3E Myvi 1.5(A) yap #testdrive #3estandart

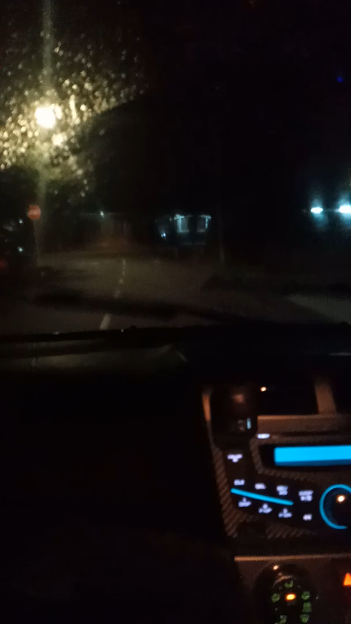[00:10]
Pakai tinted magic tak sesuai lah dekat windscreen. Memang tak sesuai. Okey, ada satu lagi ya, tinted magic tak sesuai kalau nak pakai dekat cermin depan sebab dia memang akan kacau kita punya view. Kalau air hujan kau pun bak silau.
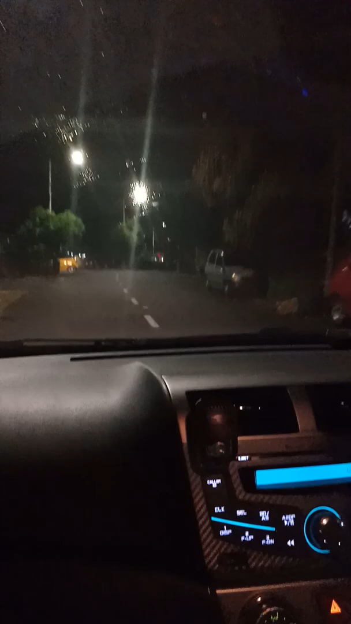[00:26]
Jadi silau kan. Dia jadi kabur ah. Ha, jadi kabur. Betul betul. Kabur ah. Itu kalau kereta datang depan silau ah.
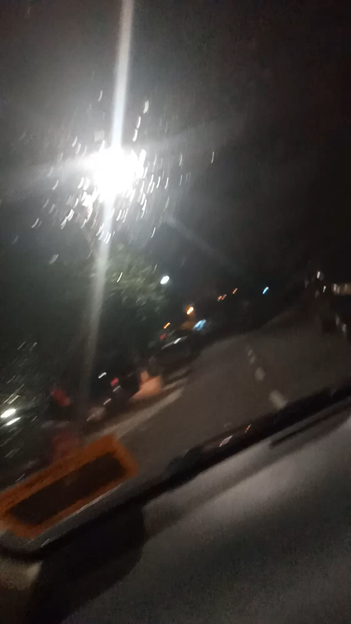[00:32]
Ha, silau ah. Ha, kalau kereta datang daripada depan silau ah. Lampu buka ya. Okay. Silau kan?